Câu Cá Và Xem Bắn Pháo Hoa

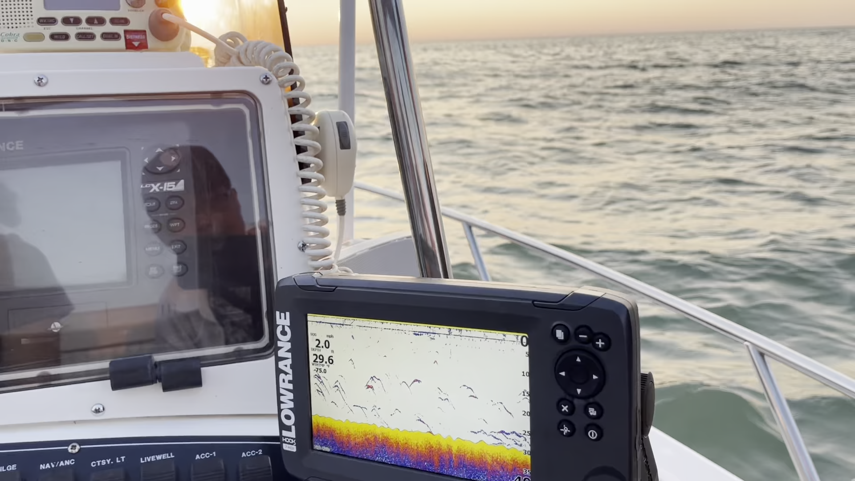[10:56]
Đó, đây là cái máy dò cá đó mọi người. Xem cá mấy cái vật mà cá quá nhiều.
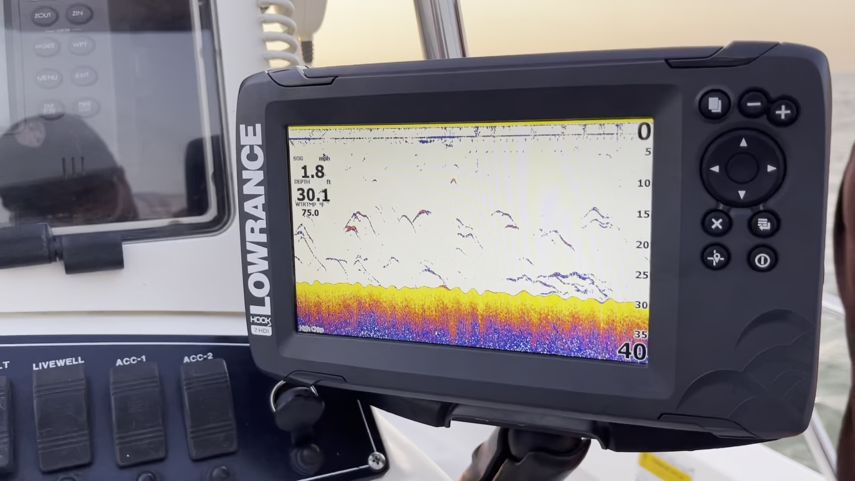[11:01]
On screen: depth 30.1 ft, water 75.0°F
Ồ, có 1.8 à, được rồi. Có quá trời nhiều cá luôn.
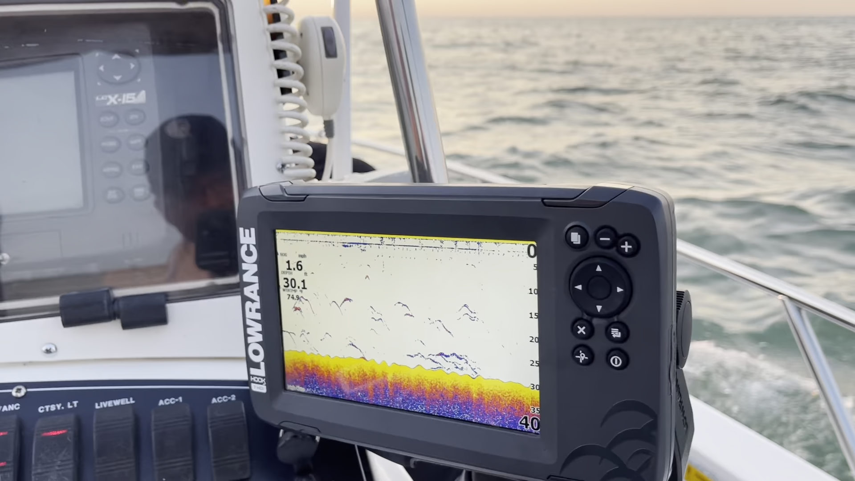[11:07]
Cái máy dò cá có 1.6 à.
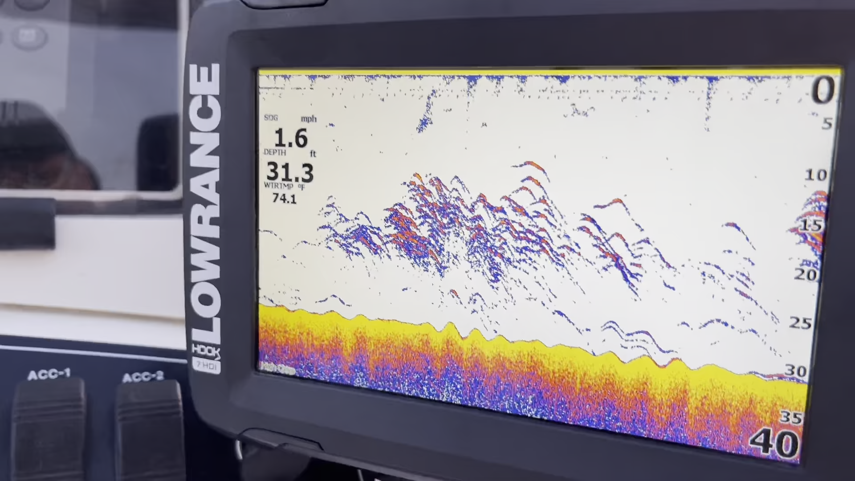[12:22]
On screen: depth 31.3 ft, speed 1.6 mph
Nó cái máy nó dò mấy cái vật đó là cá không đó. 31 đó là gì?
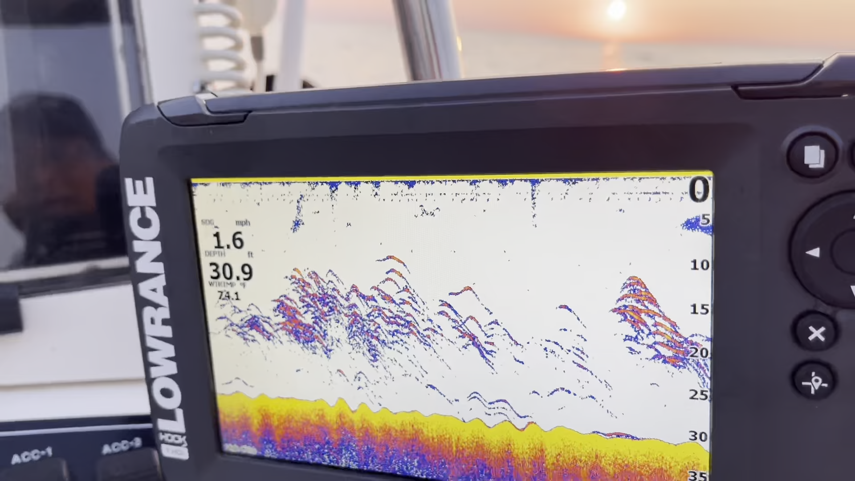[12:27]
On screen: depth 30.9 ft, speed 1.6 mph
31 là độ sâu. Rồi tốc độ chạy là 1.7.
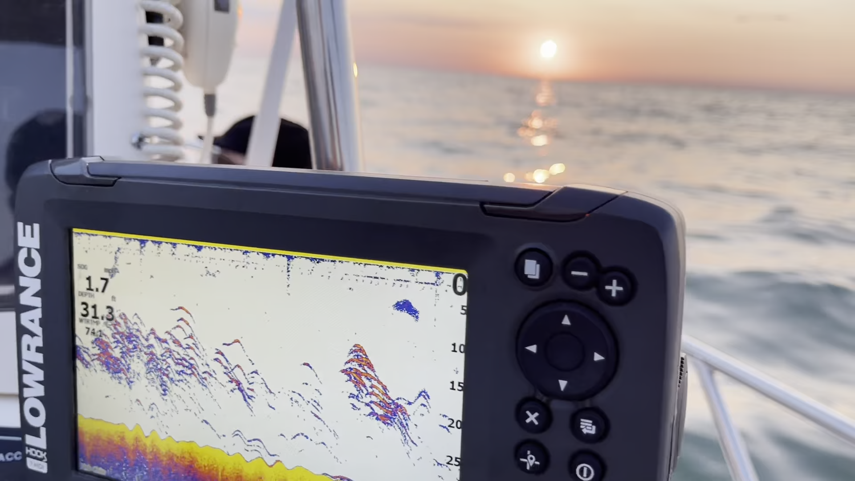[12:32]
Là câu là đúng lứt. Rồi mấy cái đỏ đỏ là con cá. Cá. Cá không có dưa.